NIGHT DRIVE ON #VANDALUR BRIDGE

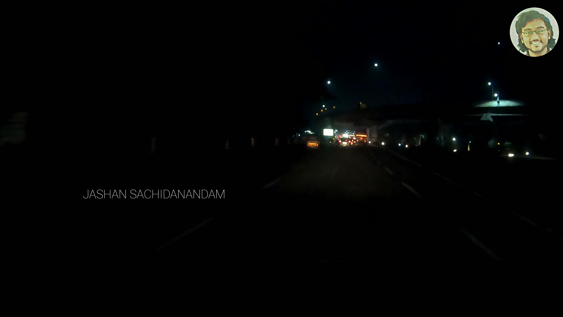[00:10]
Last week of December, we are returning back to Chennai. This is a quick video of Jan 1st. We are going to cross the Wanderlore Bridge night. We are going to cross the Wanderlore Bridge night. We are going to cross the Wanderlore Bridge. We are going to cross the bridge. We don't have to cross the Wanderlore Bridge. But the bridge is also very bright.
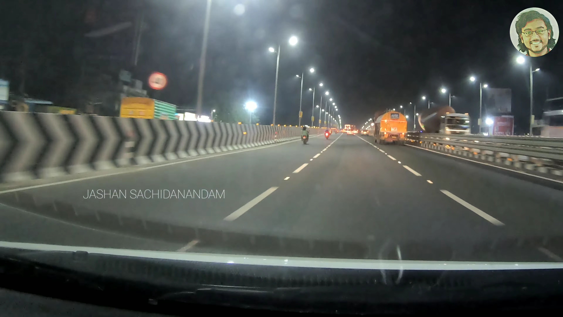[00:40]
It is pretty bright. This is the Wanderlore Bridge. I am also taking this opportunity to wish you all a happy new year, so 2020 has been very kind for me
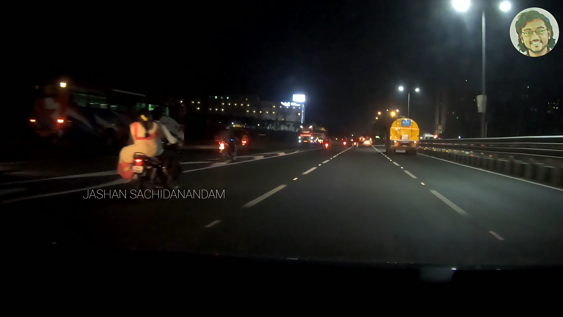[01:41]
so now I am going to U.A. because we are returning back to Chennai so this is
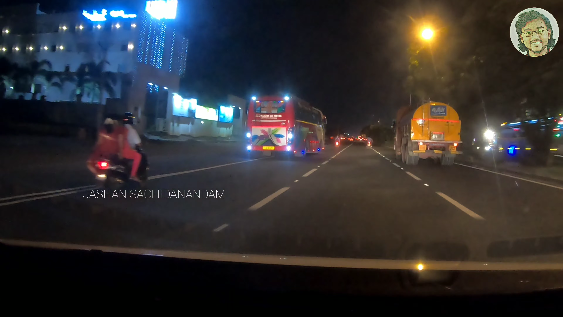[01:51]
towards south of Tamilnadu so the bridge is pretty bright so we are going to shut shop for the day